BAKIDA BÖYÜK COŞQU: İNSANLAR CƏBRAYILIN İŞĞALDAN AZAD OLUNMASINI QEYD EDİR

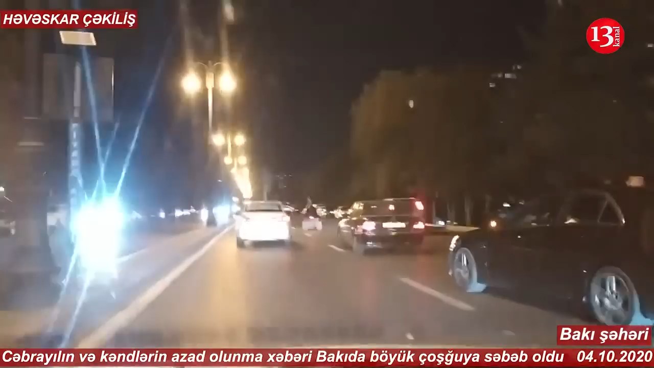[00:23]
düşməmək üçün artıq saat 8-ə qalıb və insanlarımız yollarda bu xəbəri qeyd edib. Gördüyünüz kimi, sürücülərimiz böyük coşu ilə öz texnikalarını bayraqlarla dəziyiblər. Hər yerdə, səhərin hər yerində bu görüntülərlə qarşılaşmaq, rastlaşmaq mümkündür. Ətrafdakı insanların da, baxın, böyük dəstəyi var.